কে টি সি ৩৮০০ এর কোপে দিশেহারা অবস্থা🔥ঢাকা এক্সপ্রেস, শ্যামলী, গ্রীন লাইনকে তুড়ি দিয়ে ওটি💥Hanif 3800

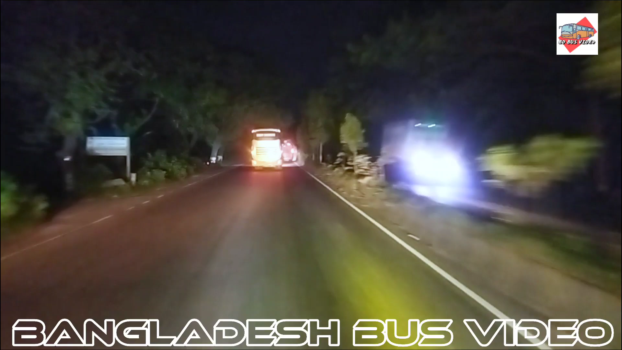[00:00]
আরে হলুদ গাড়ি দিলেন, আরে ওটা হলুদ গাড়ি, এসকেল লাইনের গাড়ি,